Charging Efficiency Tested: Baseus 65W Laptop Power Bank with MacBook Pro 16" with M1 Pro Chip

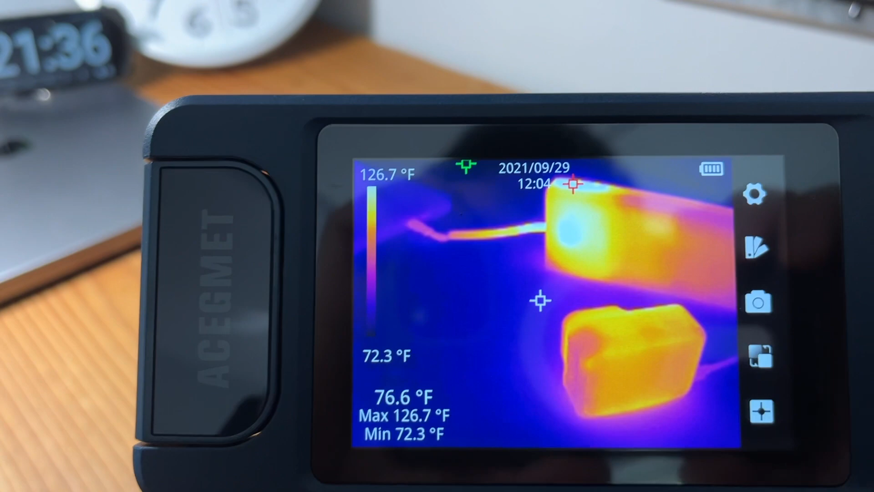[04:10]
On screen: spot 76.6°F, max 126.7°F, min 72.3°F, scale top 126.7°F, scale bottom 72.3°F
The battery pack stayed pretty cool during the charging process with a maximum of 131 degrees Fahrenheit.
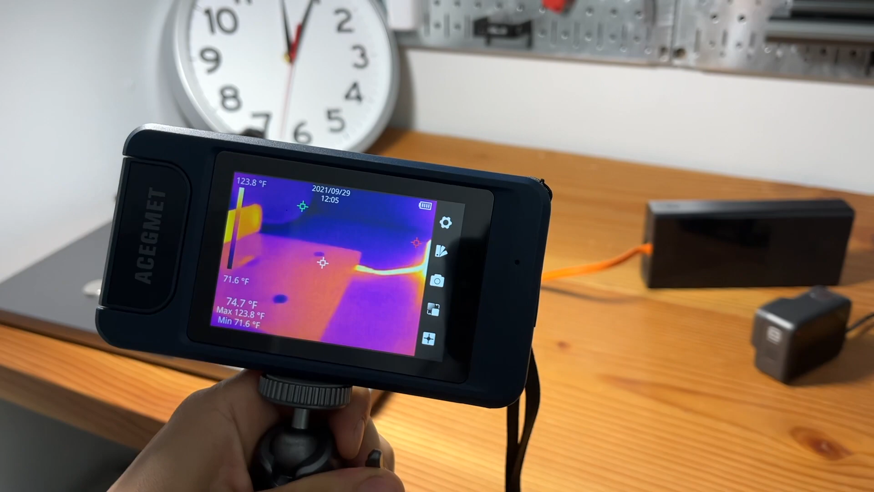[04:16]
On screen: spot 74.7°F, max 123.8°F, min 71.6°F, scale top 123.8°F, scale bottom 71.6°F
My room temperature was 72 degrees Fahrenheit.
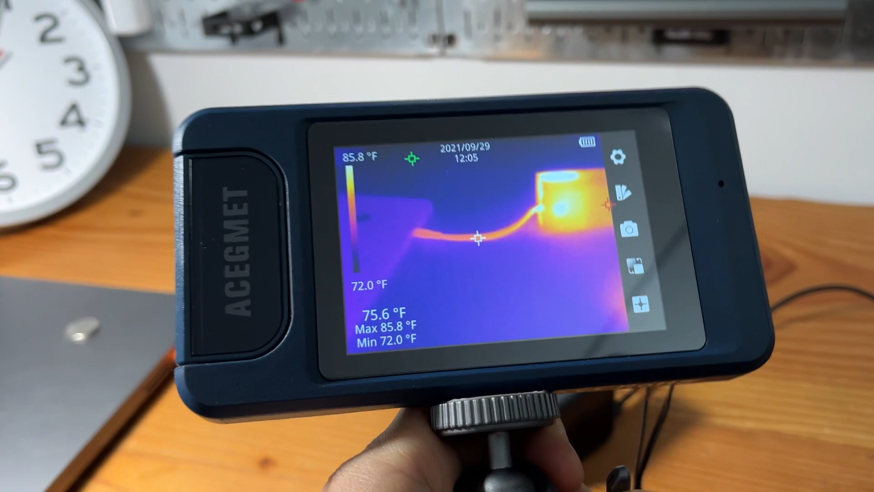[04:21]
On screen: spot 75.6°F, max 85.8°F, min 72.0°F, scale top 85.8°F, scale bottom 72.0°F
From this angle we can see the top part of the battery is the warmest and it's working very hard.
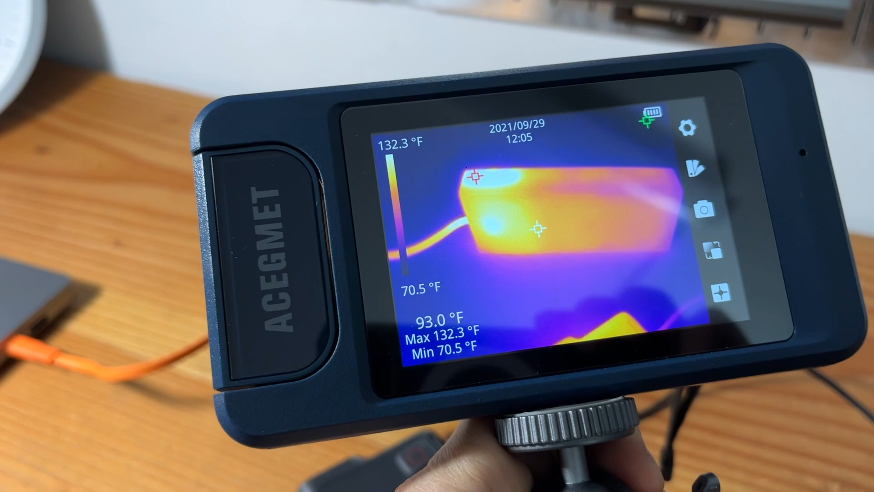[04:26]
On screen: spot 93.0°F, max 132.3°F, min 70.5°F, scale top 132.3°F, scale bottom 70.5°F
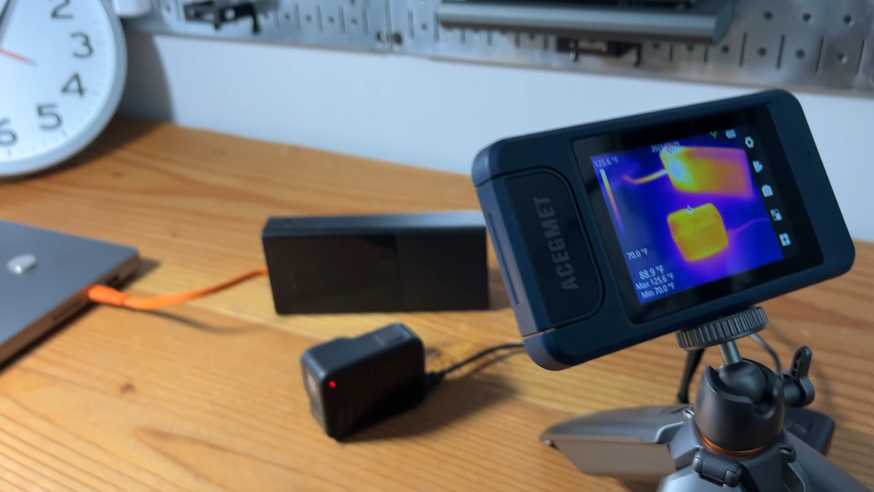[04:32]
It's working very hard to push the 65 watts of power into the laptop.